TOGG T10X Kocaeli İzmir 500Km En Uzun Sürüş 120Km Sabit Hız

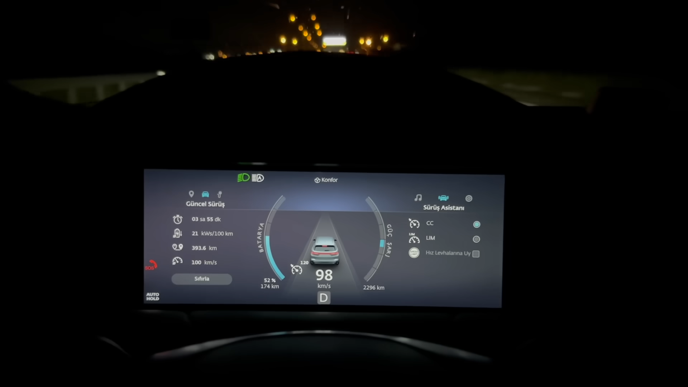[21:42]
Evet otoban çıkışına geldik. Şu anda otobandaki yolculuğumuzu bitirdik.
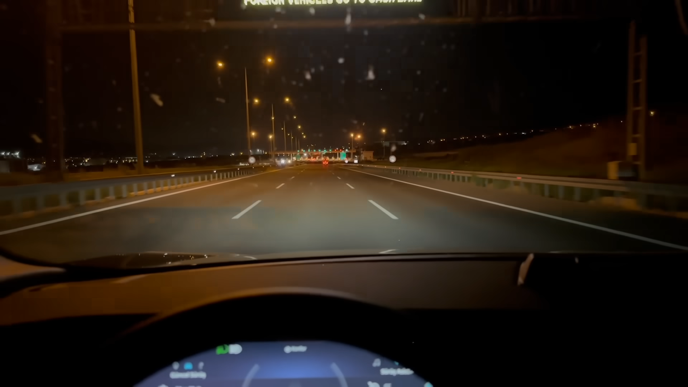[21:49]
İzmir Kemalpaşa kişilerinden çıkış yapacağız. Şarj ettikten sonra %90'dan %52'ye düştük ve şu anda da toplam 394 km yol kat ettik.
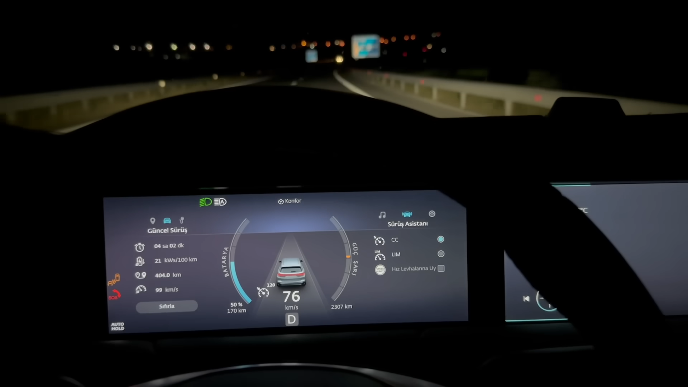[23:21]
Fabrika verisini yakalamak için ya da 400 kilometre menzilin üzerine çıkmak için bence 100 110 kilometre hızla gitmek gerekiyor. Ben öyle düşünüyorum. Şu anda ortalama hızım 90 lbz.
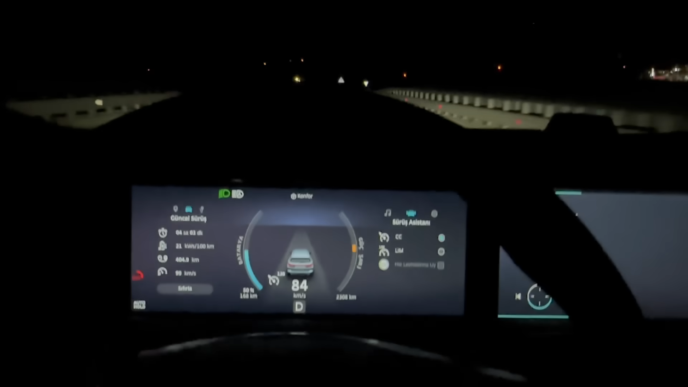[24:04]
Daha önceki araçlarımda bu kadar uzun süreli yolculukta İzmir'e çok gelip gidiyordum. Bel boyun ağırlarım oluyordu. 600 metre sonra dümdüz ilerleyin. Ama çok daha böyle bir durumla karşı karşıya kalmadım. Konforlu bir yolculuk yaptım. Yaklaşık 70 kilometre daha yolum kaldı. Yolculuğumu bitirdiğim noktada 300 kilowattlık DC şarj istasyonu var. Dümdüz ilerleyin.
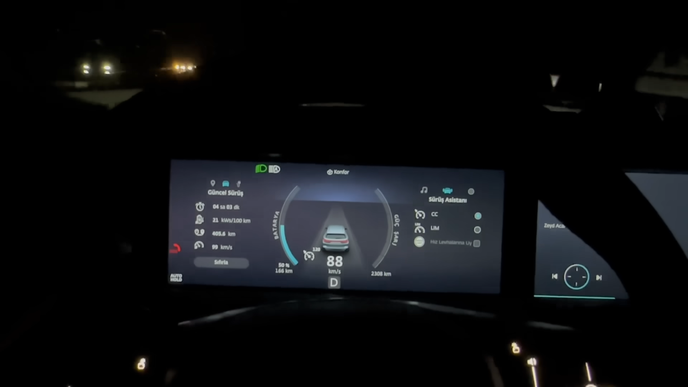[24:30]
Orada bir depoyu tekrardan %80'e kadar bir dolduracağım bataryaları. Daha sonra bir maliyet hesabı yapacağım. Bu sürüş sırasında geri kazanım kapalıydı. Kapalı olduğu için bence menzil bakımından avantaj sağladığı gibi.
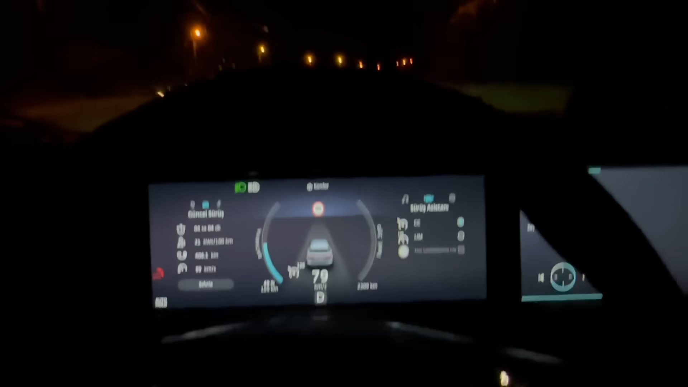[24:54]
araç geri kazanım kapalı iken gerçekten gazdan ayağınız çektiğinde yağ gibi akıp gidiyor.
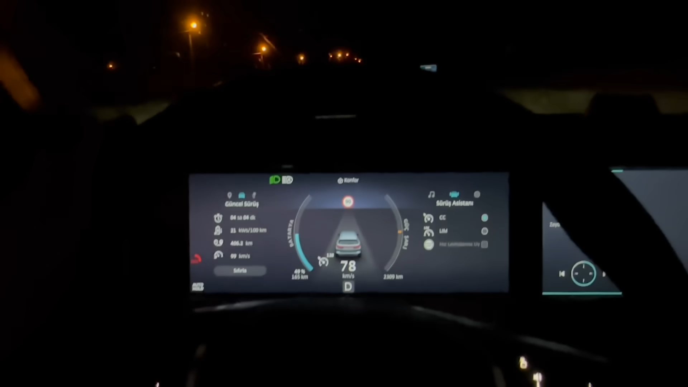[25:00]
Tabiri caizse. Çok güzel süzülüyor. Ben o yüzden bu seyahatimde geri kazanımı açmadım. Kapalı şekilde bulundum.
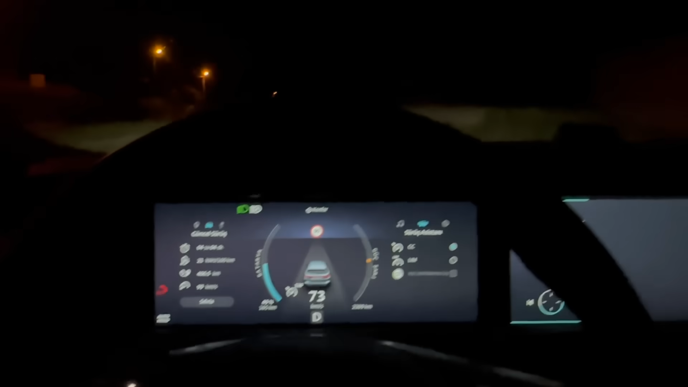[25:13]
Sülüşümün tamamı da sülüş modu konfordaydı.
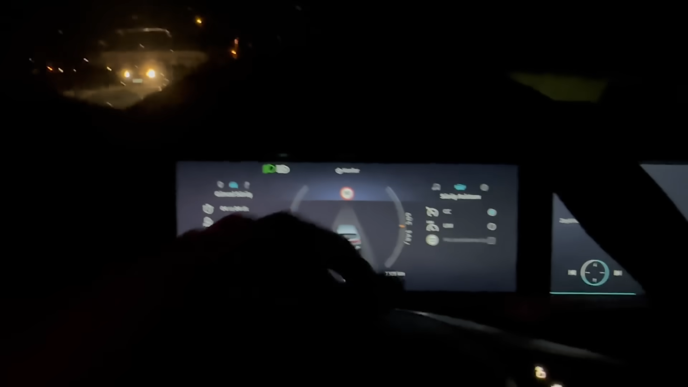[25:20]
Ne ekonomik ne de spordaydı. Hepsini konfor olarak devam ettim.
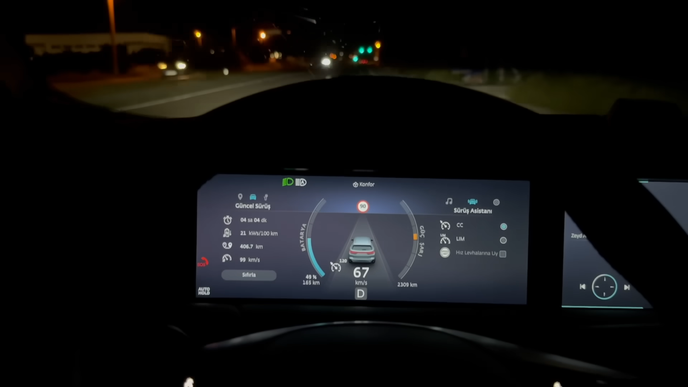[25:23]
Yol biraz bozuk olduğu için kamera titriyor.